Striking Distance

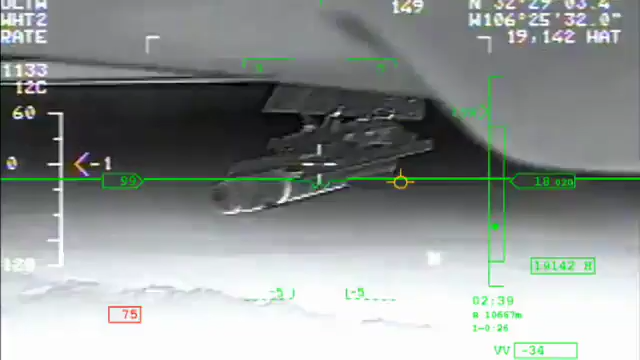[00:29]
The aircraft that fired the missile flew thousands of feet overhead,
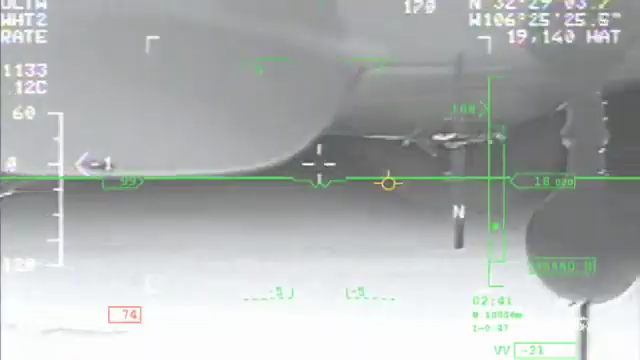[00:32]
but the person who pulled the trigger sat thousands of miles away in a military trailer like this one in Nevada.
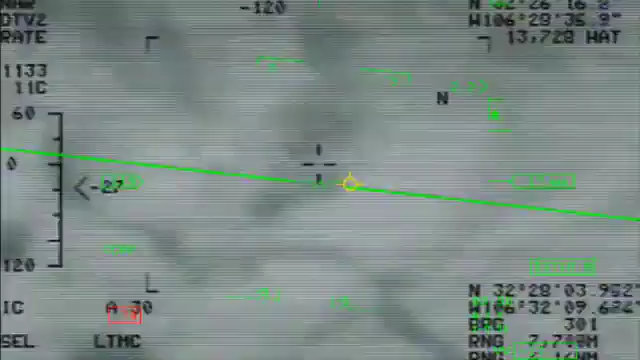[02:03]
it can differentiate targets from civilians, trace their movements,
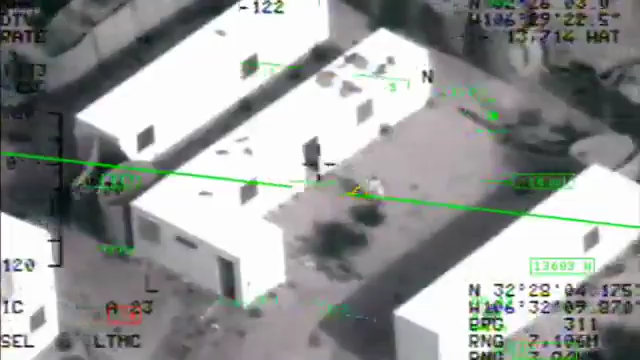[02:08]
and direct laser-guided missiles to make precise strikes.
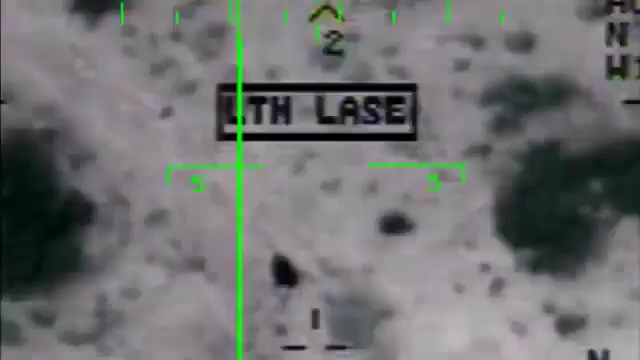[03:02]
Some former drone operators say it's hard to have empathy for human life when the enemy is just a silhouette on a screen.